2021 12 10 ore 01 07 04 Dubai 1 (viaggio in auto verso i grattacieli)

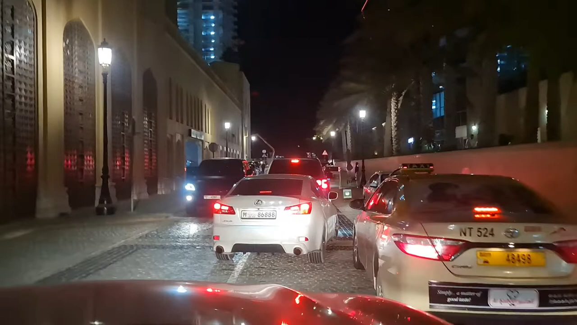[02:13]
Now we are going back. Eh? Are we going back now to... This is Marina. Yeah, there is the traffic, that's why I'm going back. But yes, it was just to have an idea about Marina. Okay. Cosa dice? Yeah. Guarda qui. Because there is too much traffic, sir.
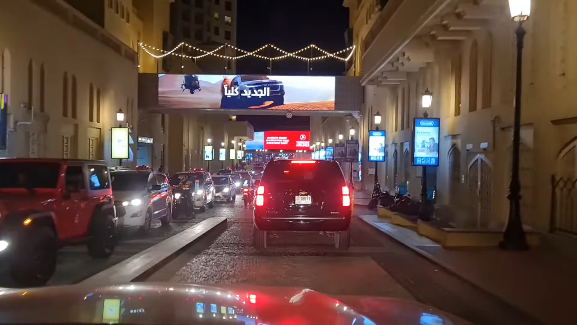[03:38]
This is the name, the Jumeirah Beach. Jumeirah Beach, Jumeirah Walk, everything is here, sir. There, eh?
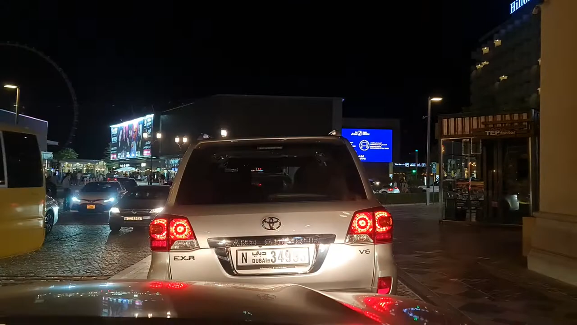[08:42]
Sir, you see, this is the... Sir, this one is the Jumeirah.
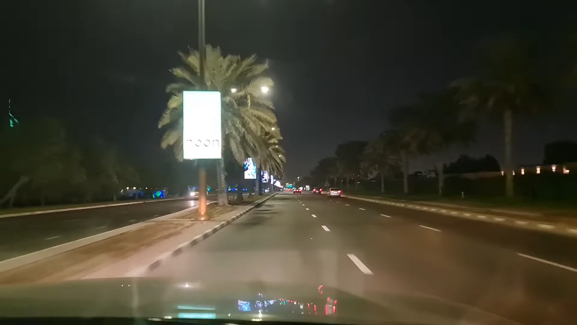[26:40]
Sir, these houses all Sheikh family houses, king. King family house. King. La famiglia. Sheikh, president. Dello sceicco. And you want to see the just Burj Al Arab 7-star hotel?
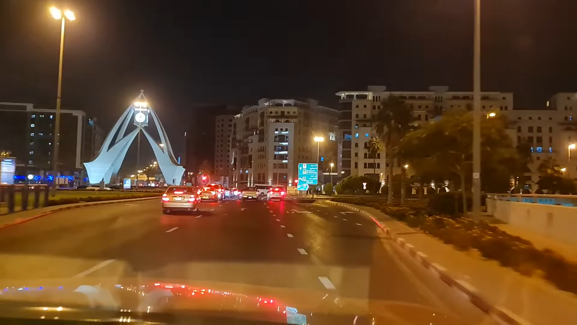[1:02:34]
Head southeast on Almack Tomb Road to 89 toward Clock Tower Roundabout. In 50 meters at Clock Tower Roundabout, take the first exit onto Tariq Bin Ziyad Road, D78 heading to Almack Tomb Bridge, Bur Dubai.
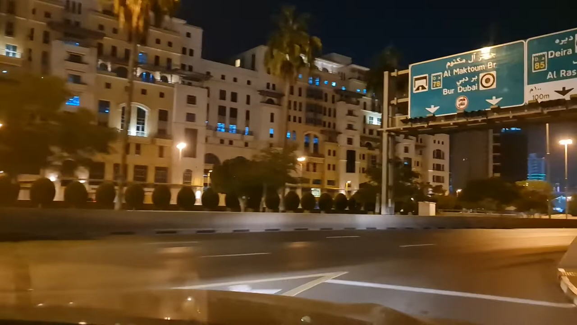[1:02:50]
Keep left to stay on Tariq Bin Ziyad Road. Continue on Tariq Bin Ziyad Road for 800 meters.